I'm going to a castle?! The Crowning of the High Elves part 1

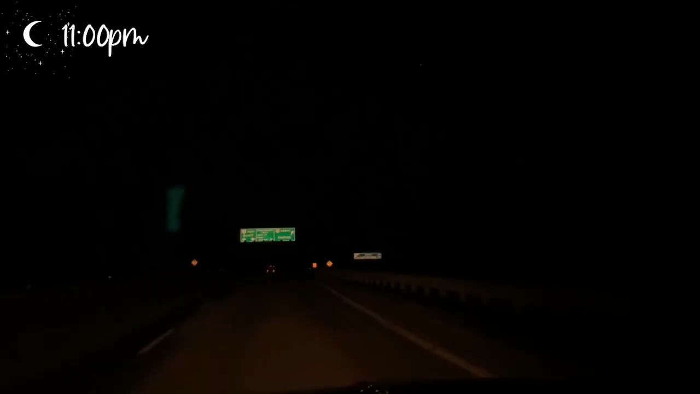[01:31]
Can't see a damn thing, but I can see the silhouette of the mountains and some stars. Legit though, it's so pretty. It's so pretty. I can't wait to show you guys stuff in the daylight. It's just so pretty.